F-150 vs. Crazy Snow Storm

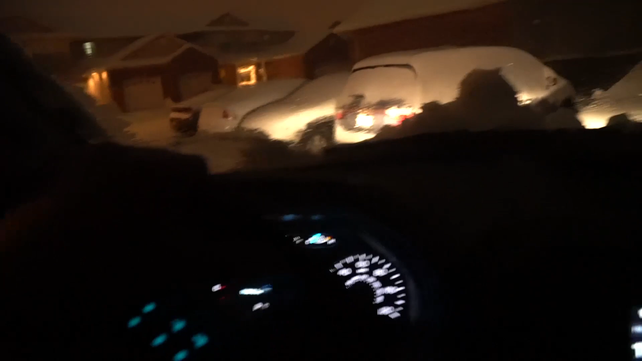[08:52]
Roads are fine right now. Just gonna head down the road. Go get energy drink. Got some gum in my mouth now, but it's a good day. As you can see, these roads are covered. Focus. It's kind of trying to focus, but you can see it. I mean, there's no pavement. It's all snow.
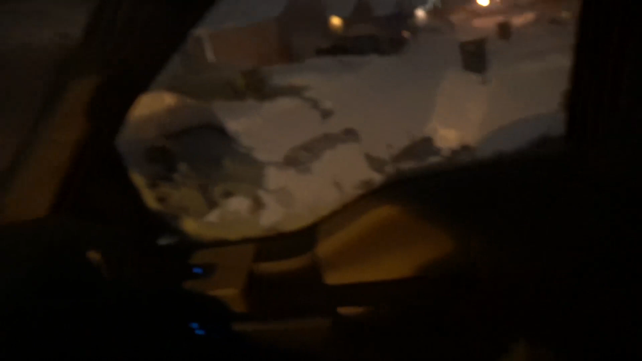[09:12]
Oh, we're slipping. You guys can hear that.
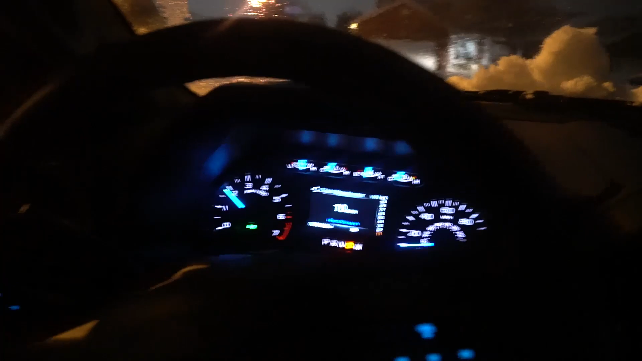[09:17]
All right, straighten it out. Give it some gas.
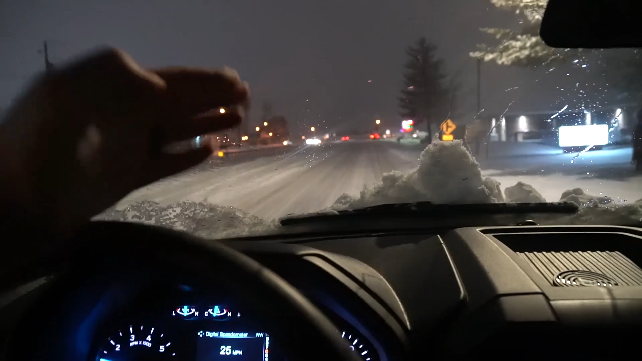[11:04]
Had to have the wheel basically this way when I was going straight. But just enjoying the day and carry on later. Guys, decided to pull over here in the Shell to get my drink, and as you can see, that road over there is not very plowed. Still in two-wheel drive. I'm gonna wait till there's no vehicles coming before we try to make this turn, but I'm gonna go ahead and assume we're gonna get some bad spinning there.
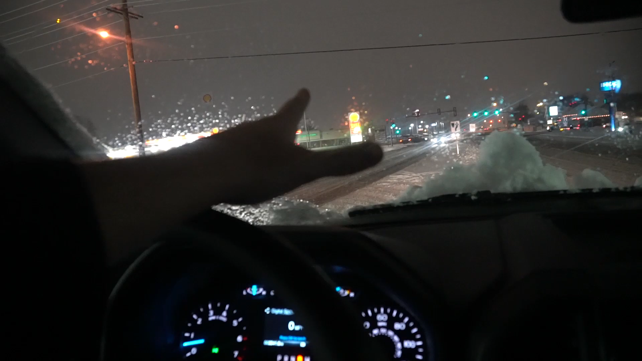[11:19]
Always a fun time, I guess. All right, we're gonna go now. Let's see. Oh, we're spinning. Ooh. Ooh. Traction lights on, or was for a second. Go ahead and go in here.
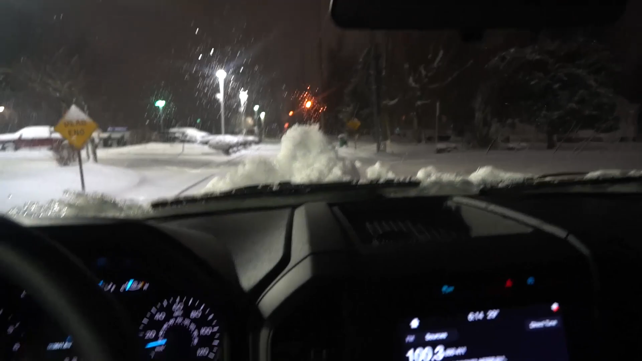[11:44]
These roads are bad. It's fun though, but you gotta be safe.
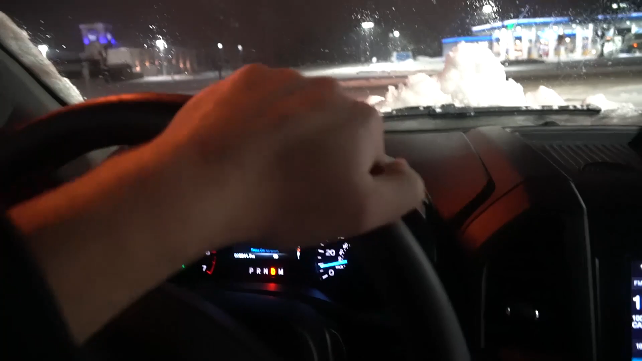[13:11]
I believe this car is turning in here. Let's see if they slip at all. Don't slip into me. Alright, I'm going to go ahead and head out of here.
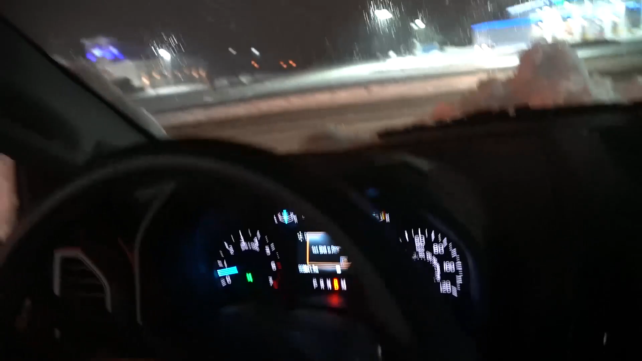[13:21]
Putting in four-wheel drive. This is definitely a turn I would slip out of. Now that we're in four-wheel drive, we'll do just fine getting out of here. And we're good to go. Good to go. Good job, Ford engineers. Made a system that works and doesn't break. Well, it's only got 4,000 miles on the truck, so I can't really say it doesn't break. So, keeping me safe when I need to be safe. Roads are still not clear. It is 6:21 p.m. It's been snowing all day.